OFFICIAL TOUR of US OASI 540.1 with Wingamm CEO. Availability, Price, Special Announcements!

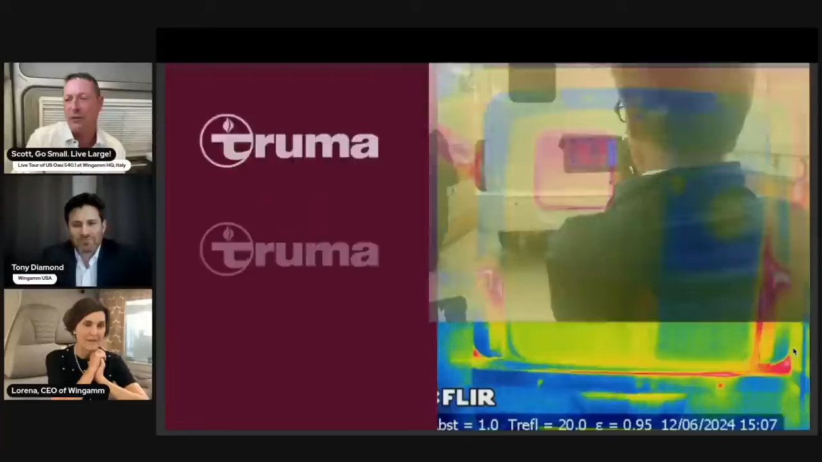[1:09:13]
And then I'm going to go one more picture, and this is actually what his scope was showing. So maybe kind of the window's kind of red because that's where there's a little more heat, but the rest of the vehicle is very cold looking, I would say. So well done. Well, yes. I was very happy about this about this test.